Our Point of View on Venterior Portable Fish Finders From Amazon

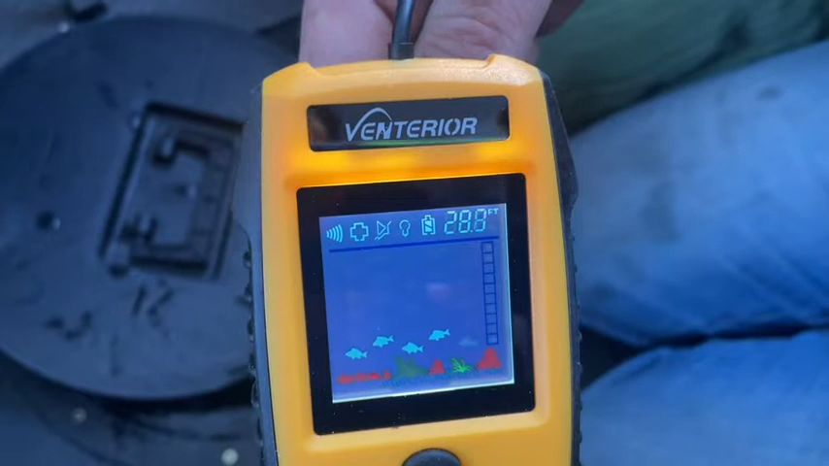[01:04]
finders you would want less sensitivity or if you have really dark water you might want it more sensitive
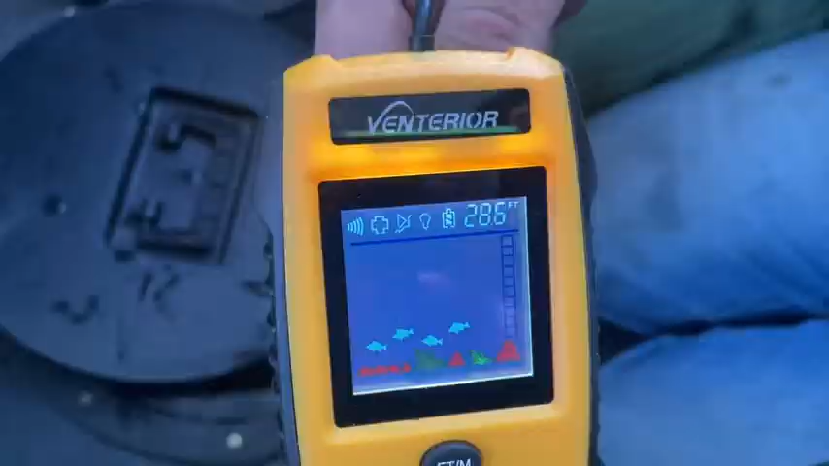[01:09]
On screen: depth 28.6 ft
so
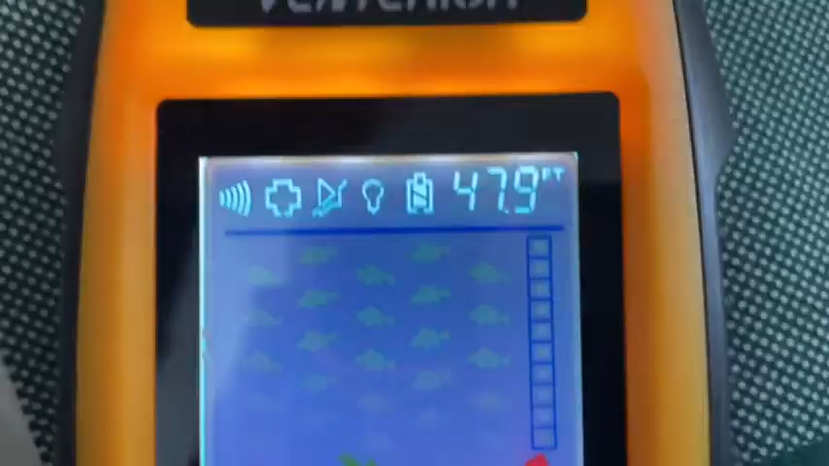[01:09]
the next one is a battery saver mode the one after that is your volume so it'll
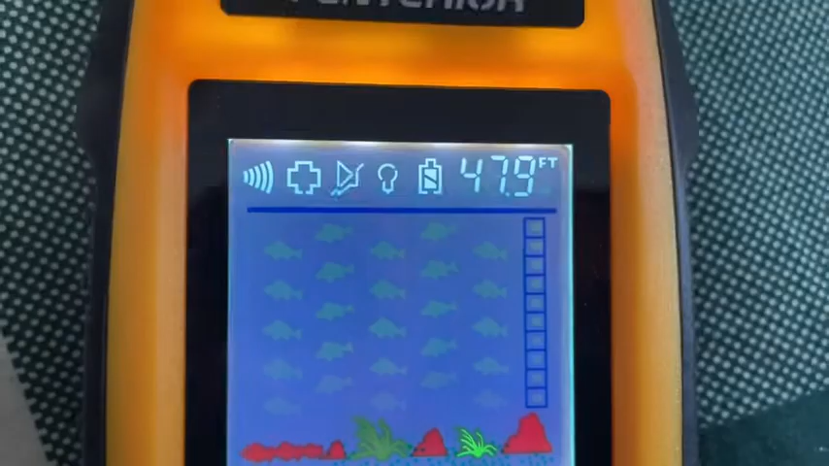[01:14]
On screen: depth 47.9 ft
actually beep if you have any
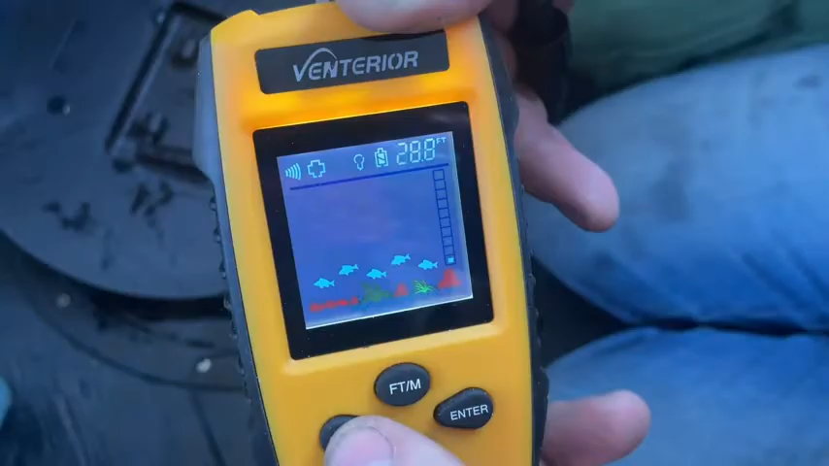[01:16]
fish activity you can turn this on or off that one is to change whether you want your backlight on or
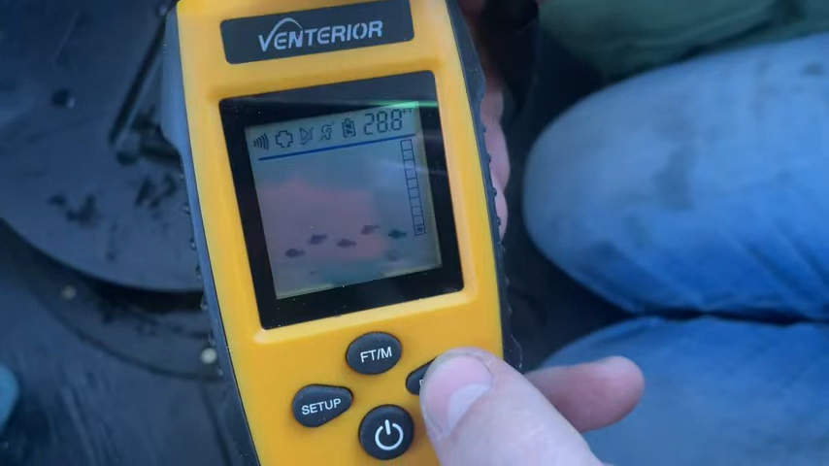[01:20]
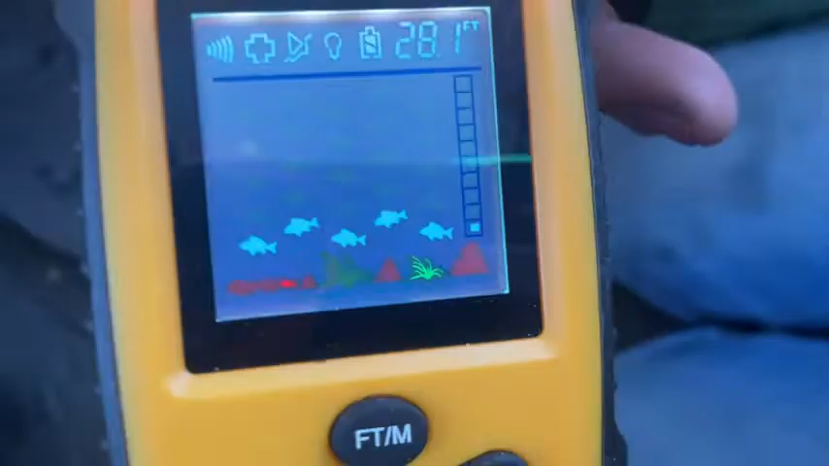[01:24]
On screen: depth 28.1 ft
not and then your battery life these little icons
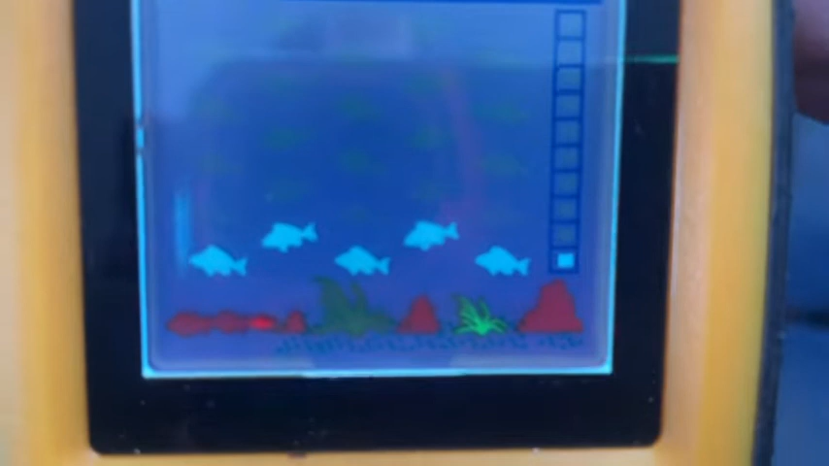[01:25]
at the bottom show whether you have big or small rocks big or small weeds um the size of your fish
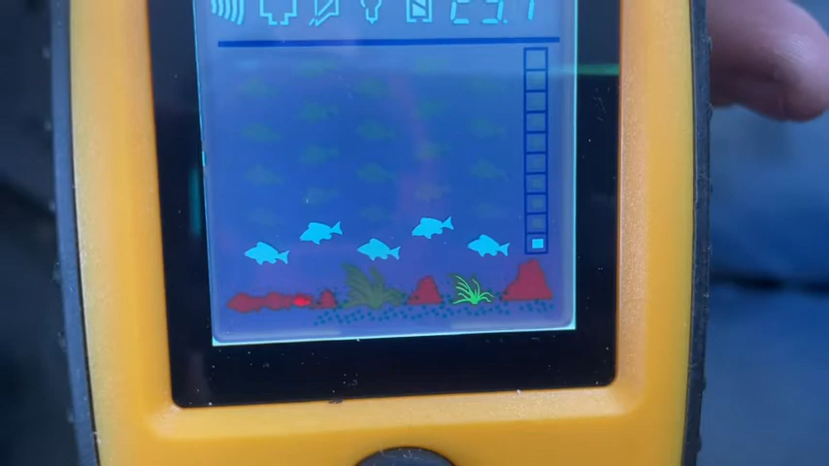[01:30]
you're looking at
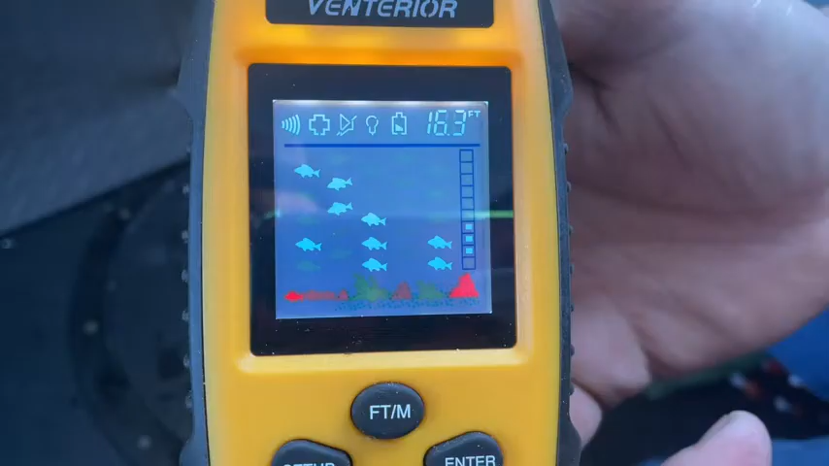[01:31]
On screen: depth 16.3 ft
so this is the sample mode this is going to show you what it would look like if we had a lot of
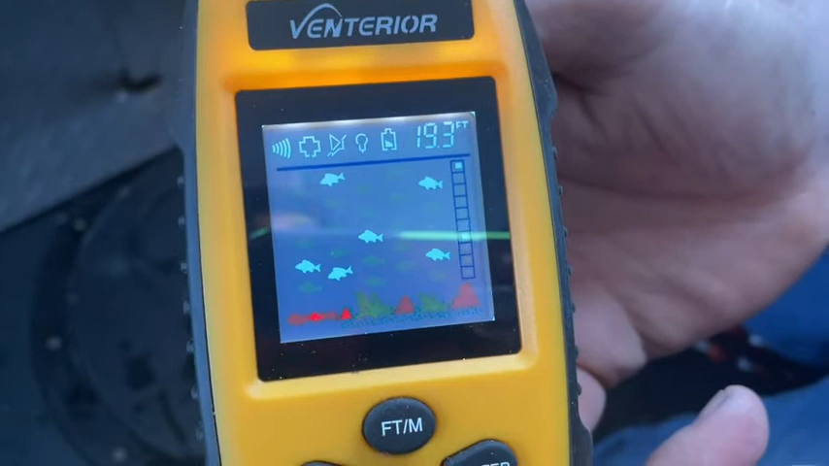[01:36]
On screen: depth 19.3 ft
fish activity we're not fortunate enough to have this many fish um where we're fishing right now
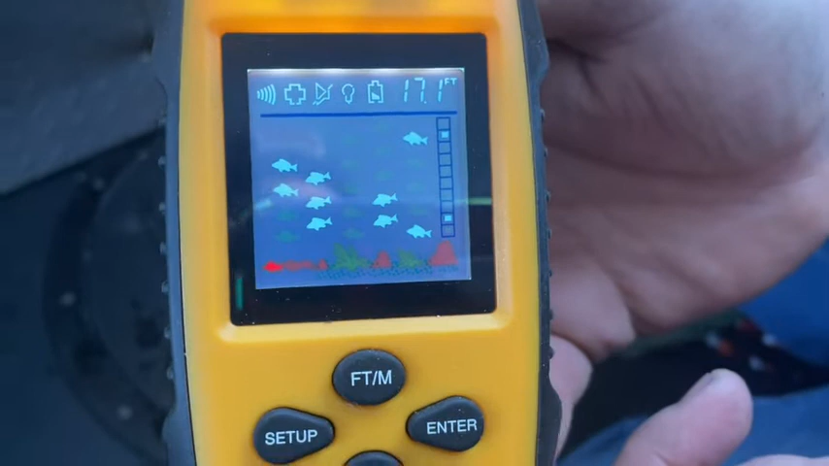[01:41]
but you can see that it really changes the size it shows you how deep your fish are so